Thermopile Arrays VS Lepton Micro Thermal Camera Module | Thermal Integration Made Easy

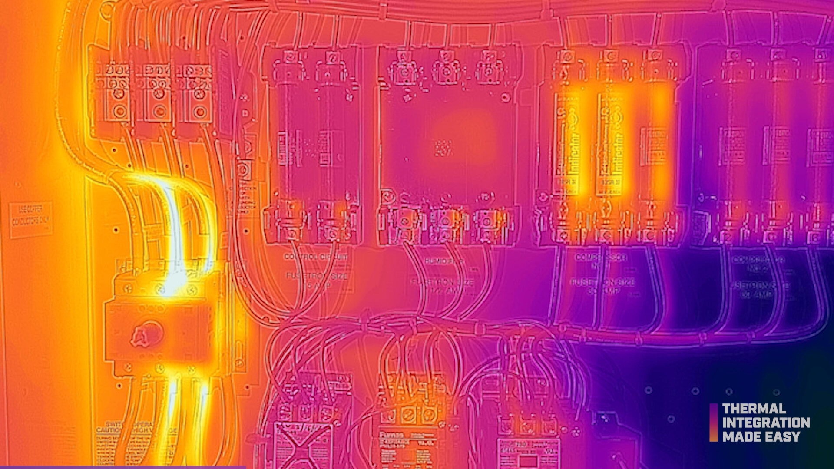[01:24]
These sensors are size, weight, and power optimized, low cost,
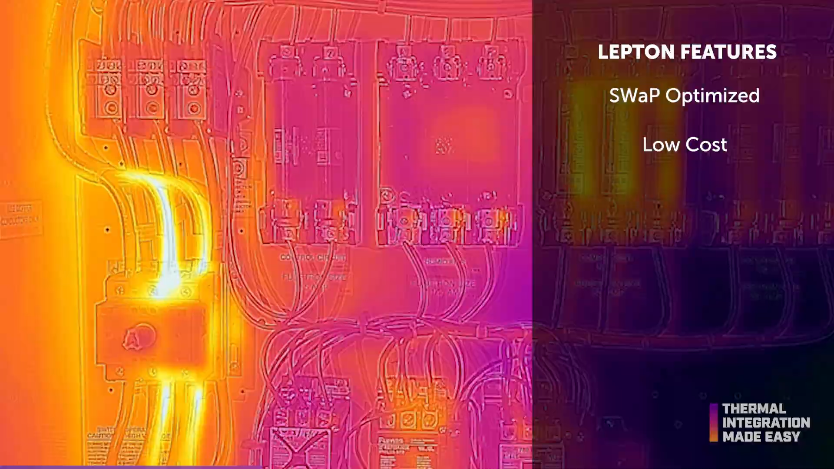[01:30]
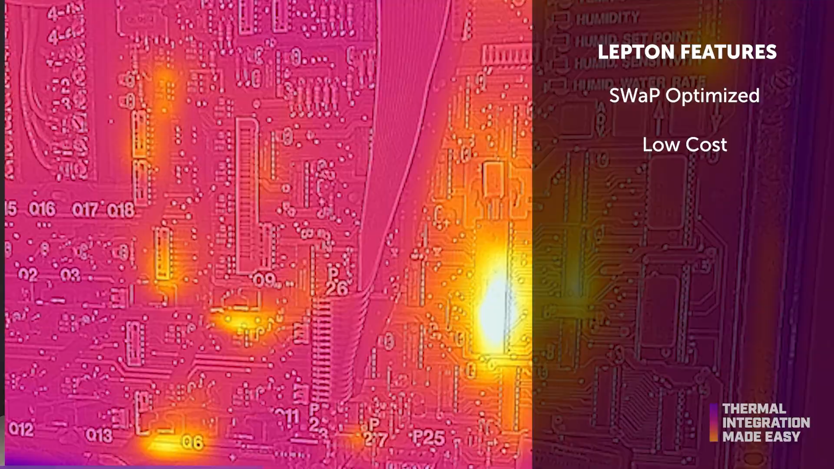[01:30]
and offer higher pixel resolutions from 80x60 to 160x120.
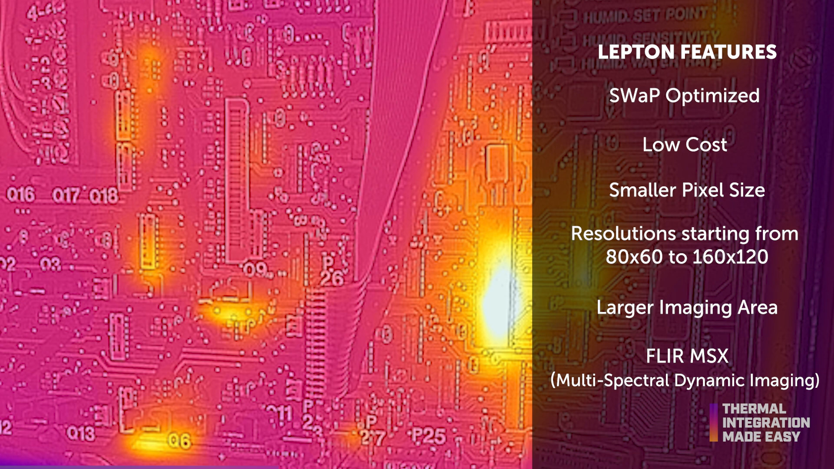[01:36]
With more resolution, the Lepton Microbometer can be utilized in sophisticated applications including smart home automation,
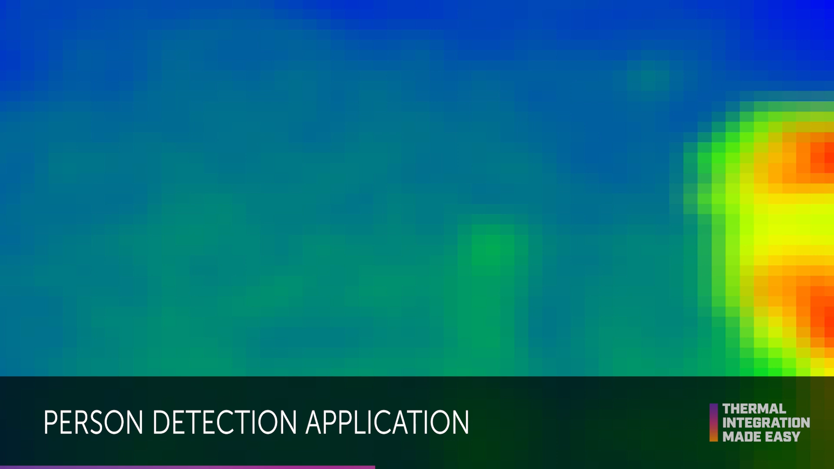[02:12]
Simplistic short-range occupancy counting, light triggering,
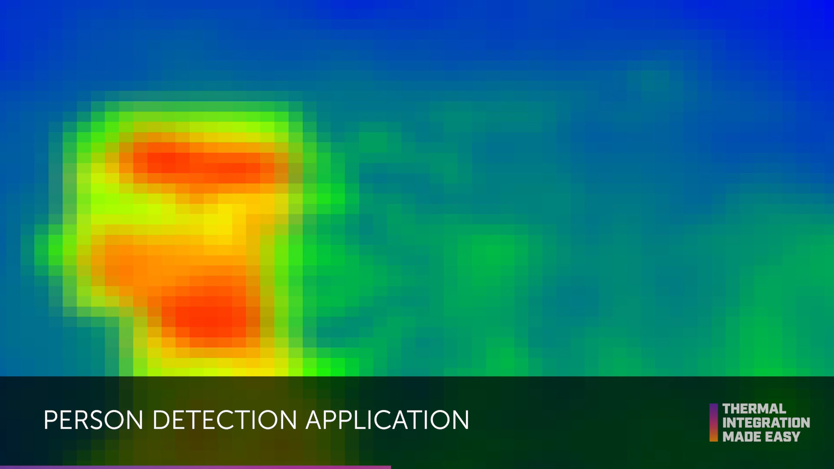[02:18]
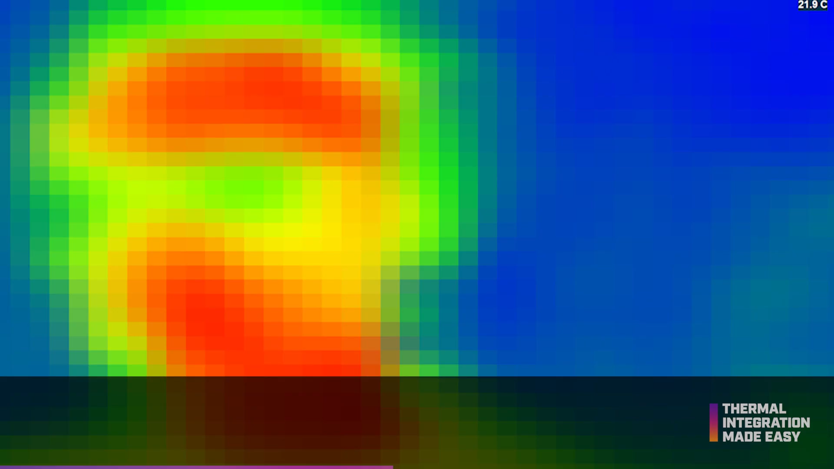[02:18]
On screen: spot 21.9°C
or simplistic spot temperature measurement of a close object are typical use cases.
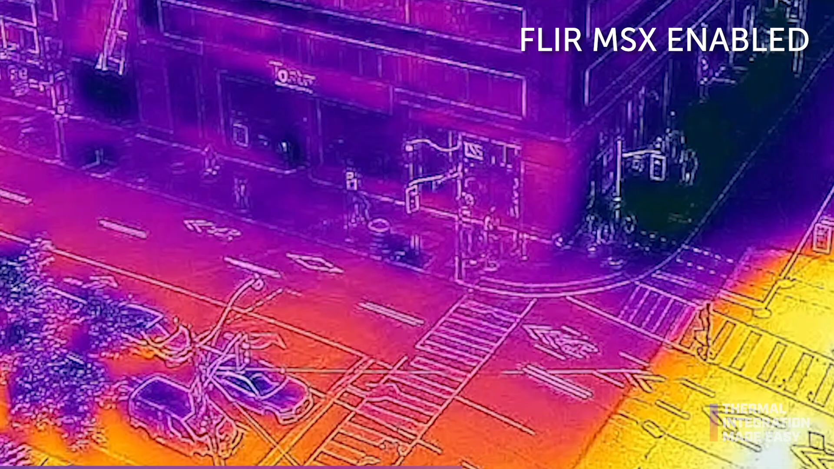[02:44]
and even the traditional and new uses for imaging sensors like Lepton.
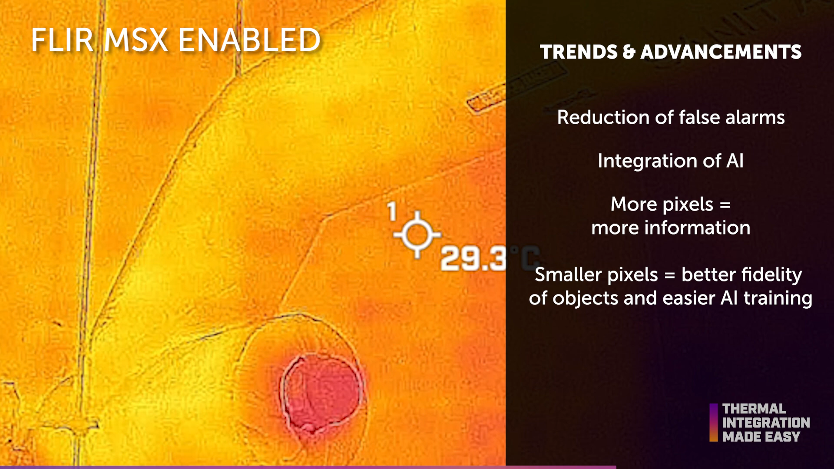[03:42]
and ability to measure absolute temperature of multiple objects in the same scene is resulting in the